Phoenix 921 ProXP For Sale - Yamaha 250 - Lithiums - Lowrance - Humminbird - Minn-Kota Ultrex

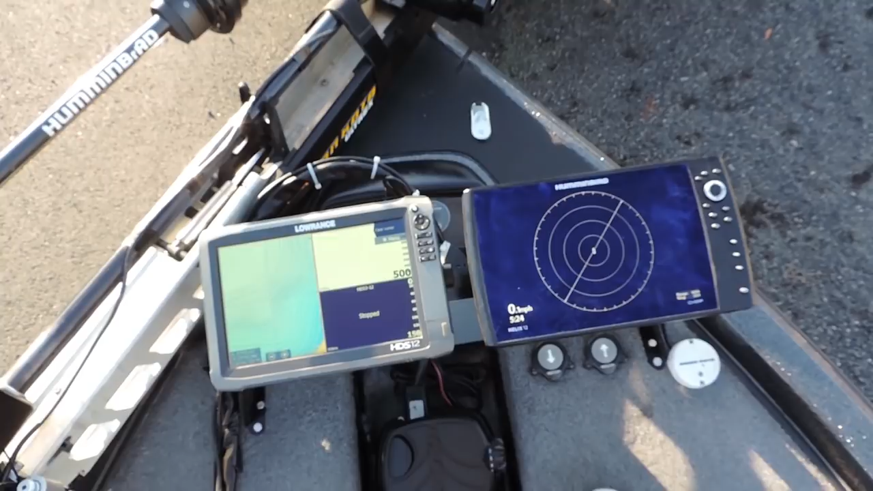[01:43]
hook and lots of space like once again
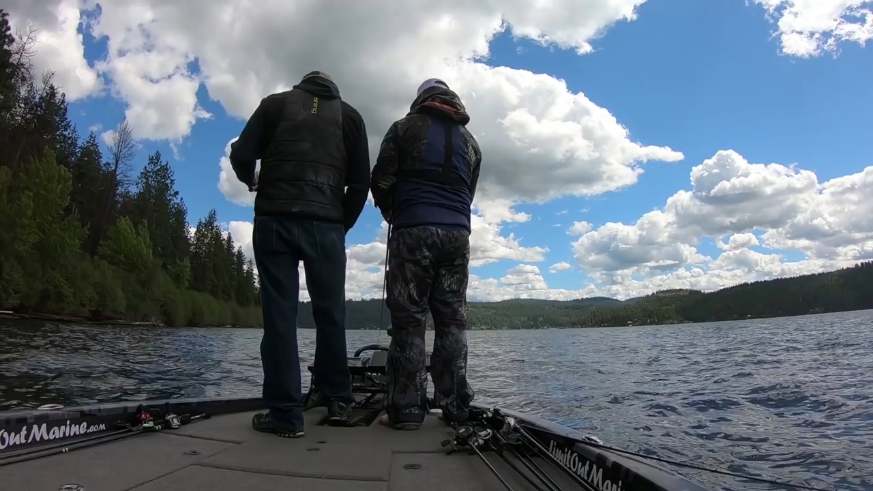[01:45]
you can stand on both sides of this trolling motor without standing on your rods the
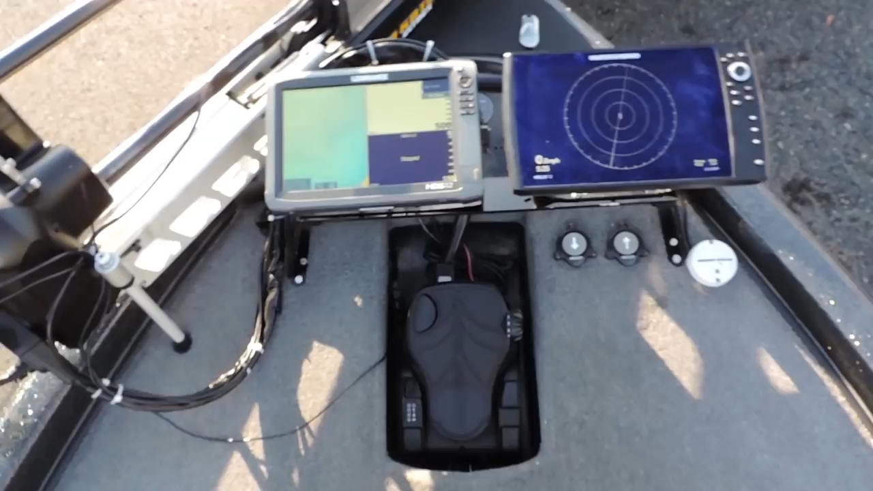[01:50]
other thing i really like about this is you can see i've got the battery gauge
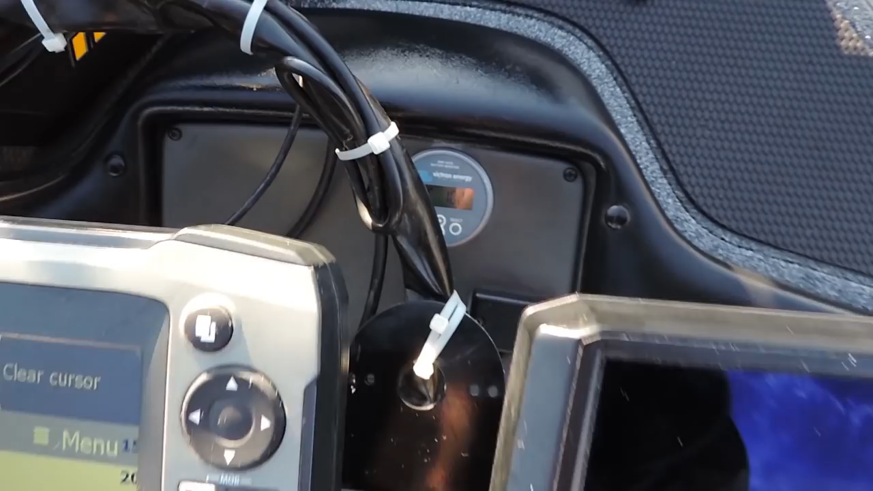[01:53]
down there that's for my lithium batteries that tells me how much charge i've got left with those lithium batteries i've never got them under 50 on a tournament day so it's pretty nice to know especially if you're fighting current how much you got left
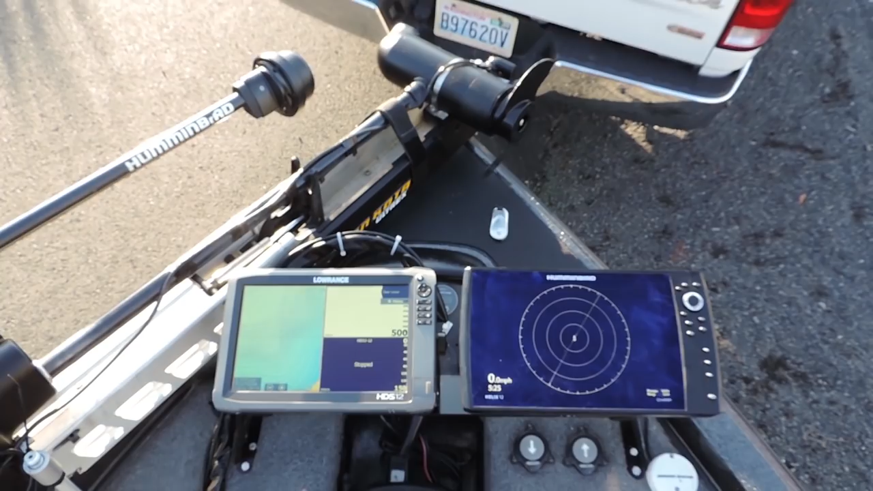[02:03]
so i like to set these graphs up like this i've
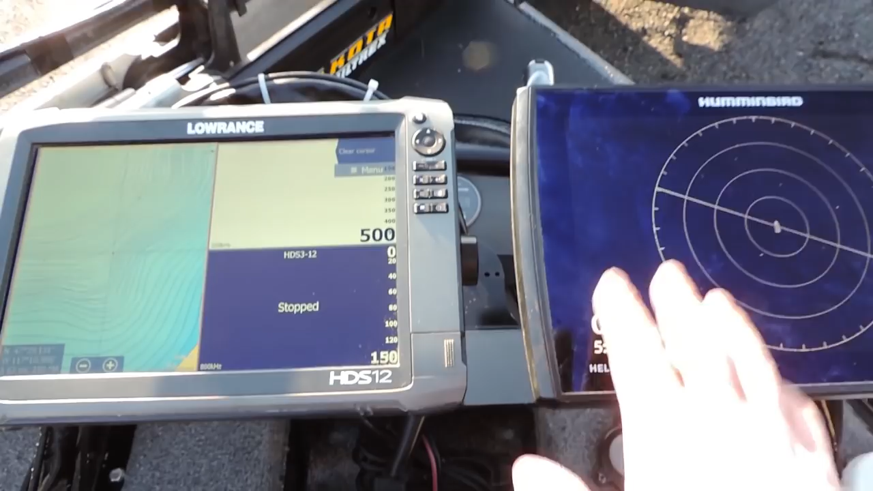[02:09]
got 360 on this side and then i've got uh you know mapping which is tied into the
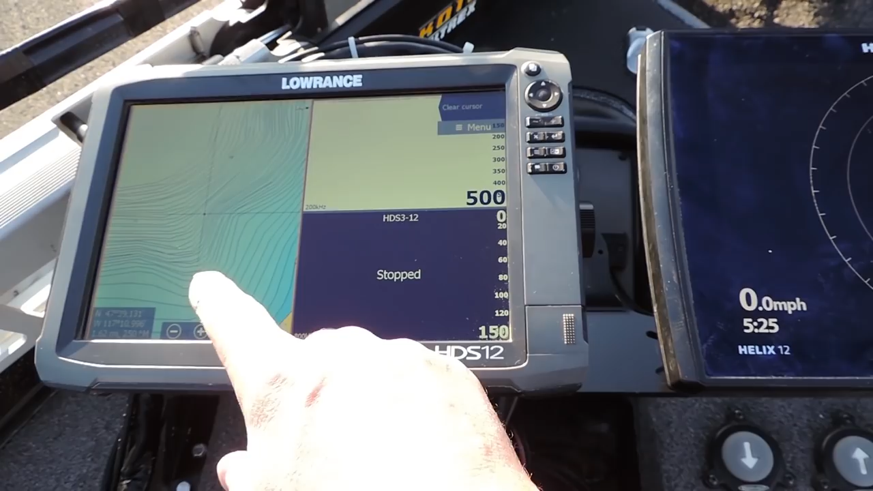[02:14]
On screen: speed 0.0 mph
the console graph so when you set a waypoint it comes up over here but this is 2d sonar which i don't doesn't show anything right
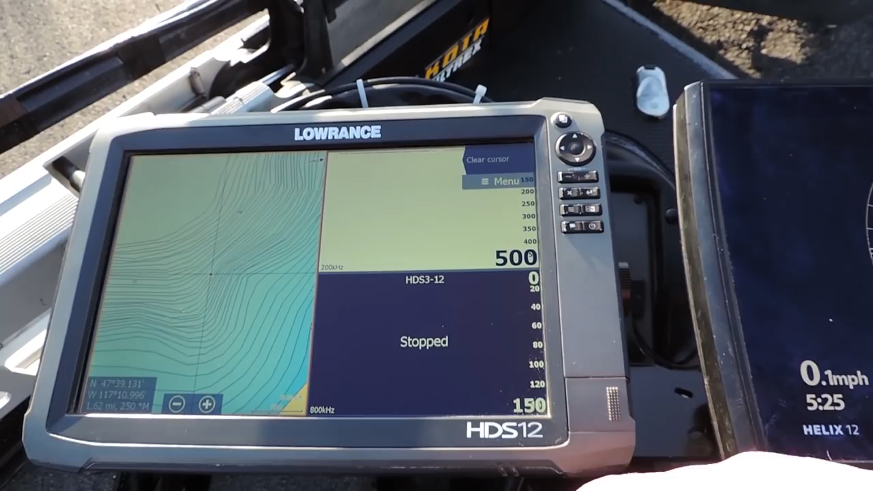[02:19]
On screen: speed 0.1 mph
now but this is down scan imaging from the back of the boat and it's kind of a trick
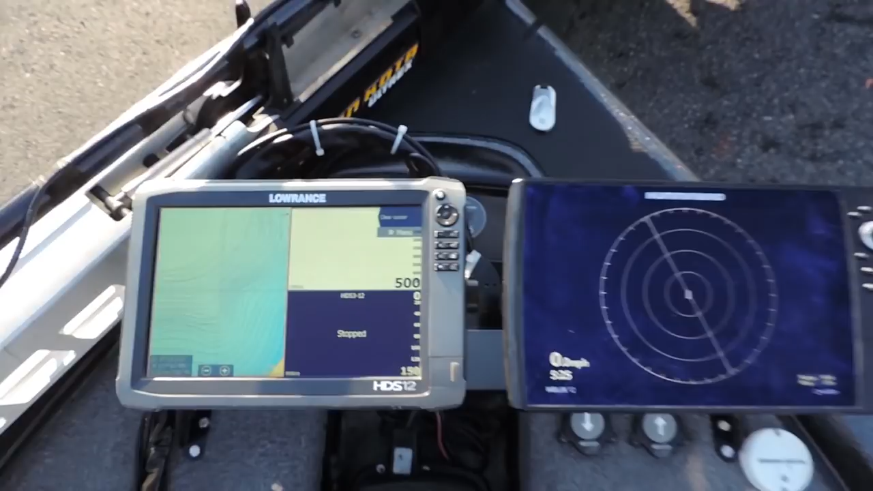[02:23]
that brandon showed me using that down scan imaging if there's a fish that comes under the boat or in the
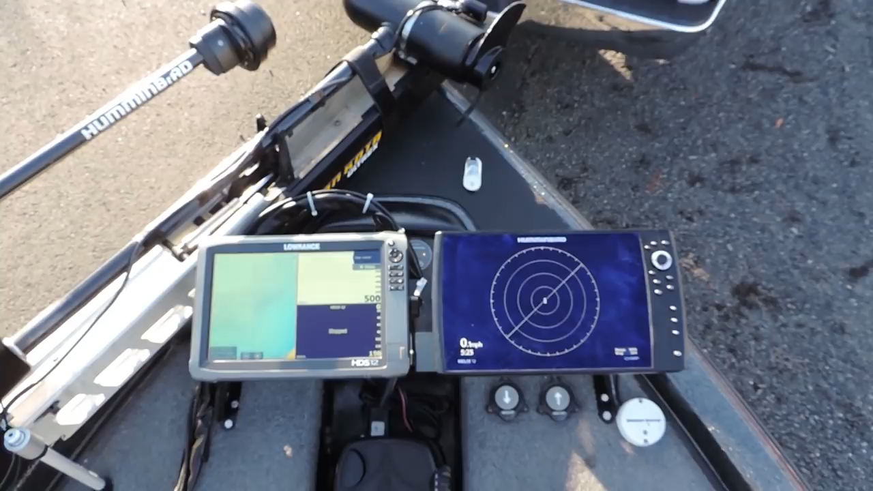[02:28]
back you can pitch behind the boat and catch some of those deeper smallmouth so pretty cool trick and you get a lot of
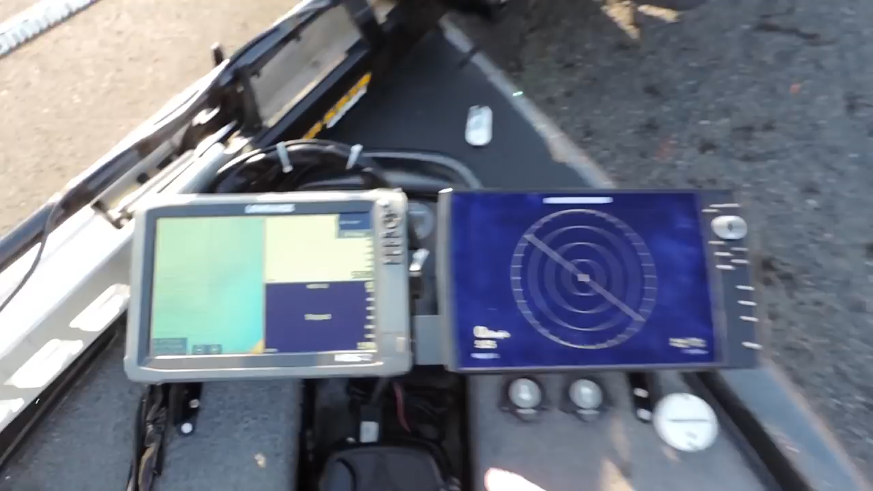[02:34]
detail the down scan that you won't get out of the 2d